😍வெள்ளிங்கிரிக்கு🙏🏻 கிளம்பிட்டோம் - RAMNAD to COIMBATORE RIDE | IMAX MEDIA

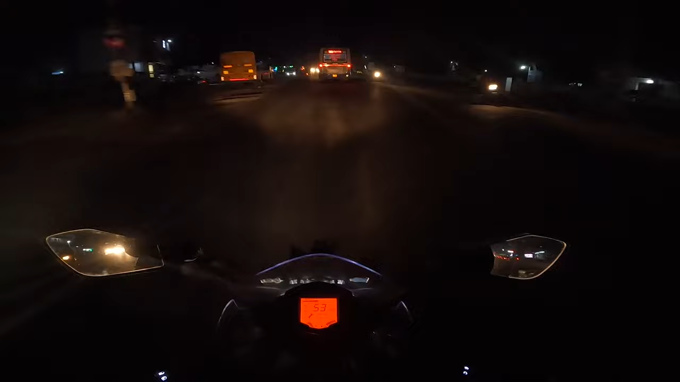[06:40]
பழைய டீப்பில் ஏகப்பட்ட பஞ்சர் ஓட்டின மாதிரி ரோடு ஃபுல்லாக ஒட்டு போட்டு வச்சுருந்தாங்க.
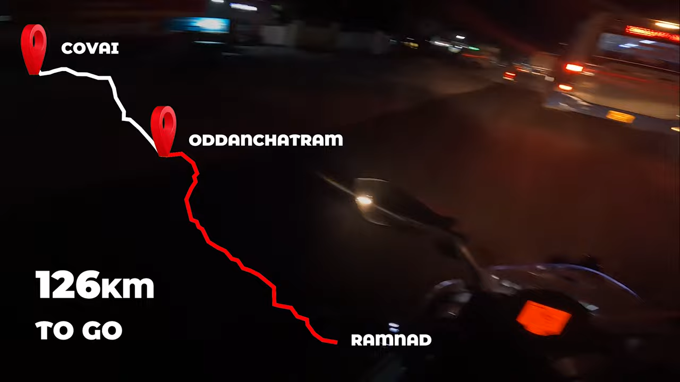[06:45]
அதுவும் நைட் டைம் இந்த ரோட்டில் ட்ராவல் பண்ணுறதுக்கு ரொம்ப ரொம்ப கடுப்பாக இருக்கும். ராஜஸ்தான் வந்துட்டான் ஃப்ரெண்ட்ஸ்,